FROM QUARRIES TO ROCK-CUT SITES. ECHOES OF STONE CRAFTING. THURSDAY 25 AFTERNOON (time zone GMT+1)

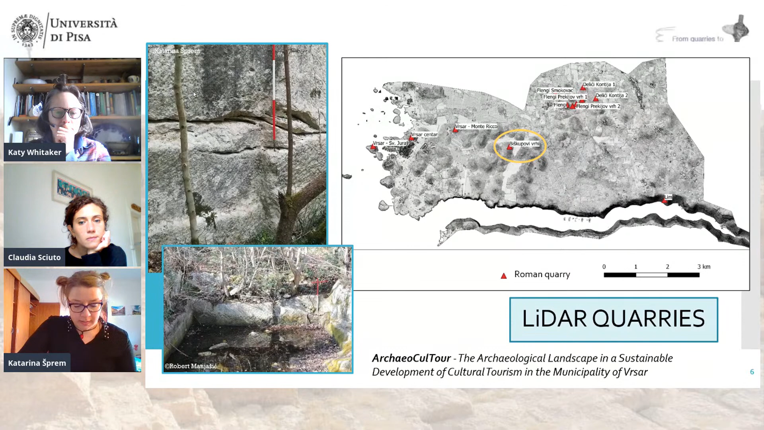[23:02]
and one of the other quarries here on the upper left. And of course, today we will be talking about the Biskupovi Vrhi in Croatian, or Monte del Vescovo quarry, which is actually a hill that has several locations with traces of exploitation